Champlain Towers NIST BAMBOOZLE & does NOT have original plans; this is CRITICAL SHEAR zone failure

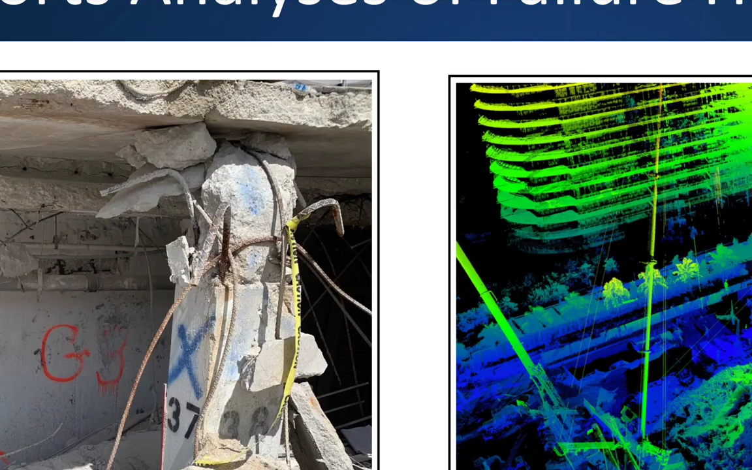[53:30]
so this states at the underside of pull that to your left read the title of it as you can see even the critical shear zone here somewhere however size
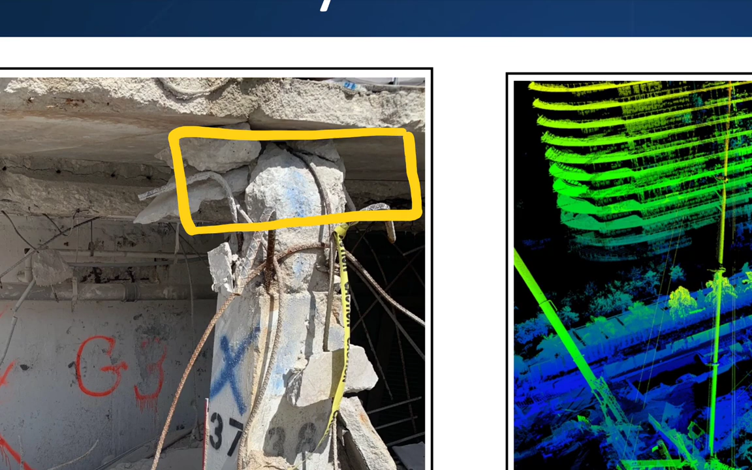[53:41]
it was it didn't make it out all right it didn't make it out i think that's too it did it did not make it out even this just punched all the way through all right even the back side of it it didn't make it out all right now you see what the reinforcement looks like as it goes down across the head because here it is here hung up